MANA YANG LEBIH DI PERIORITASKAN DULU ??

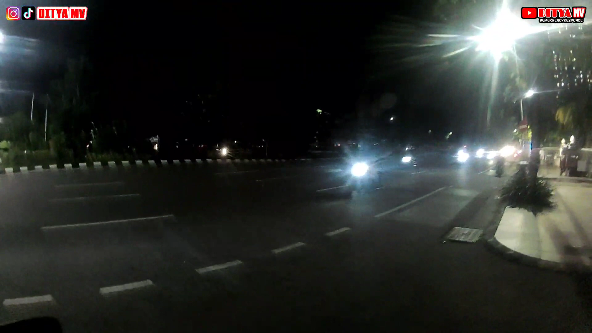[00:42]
Drivernya si Reza, tujuannya ke RSUD Dr. Sutomo. Kali ini nunggunya di dekatnya Taman Pelangi. Infonya tadi pasien kode merah, dia minta cepat.
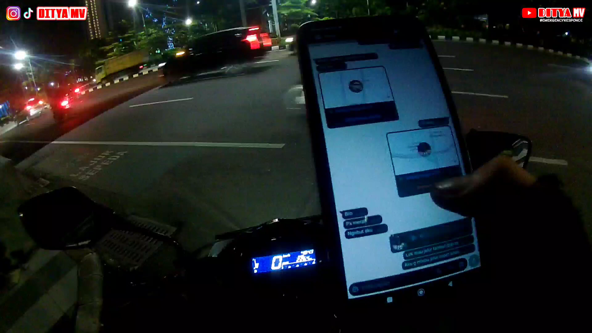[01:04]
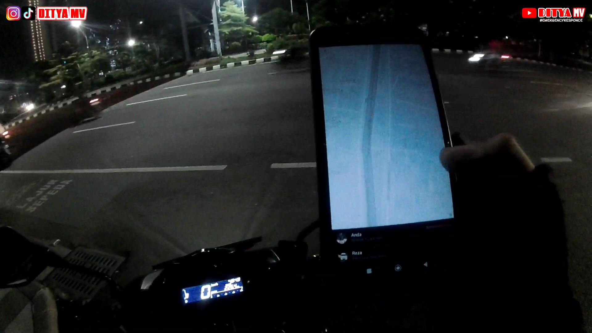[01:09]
Oke, share live-nya sudah mendekati arah Taman Pelangi, guys.
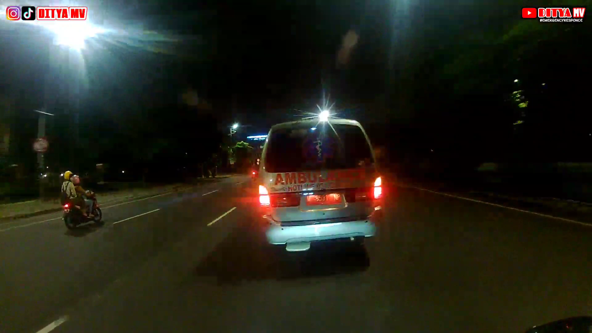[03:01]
Oke, di depan ini ambulans dari RSUD Sidoarjo.
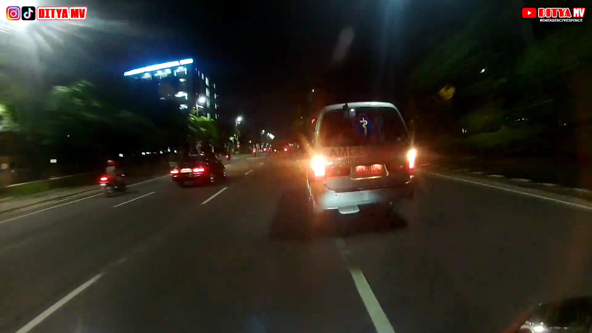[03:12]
Di depan sudah ada dua motor, jadi gua di belakang.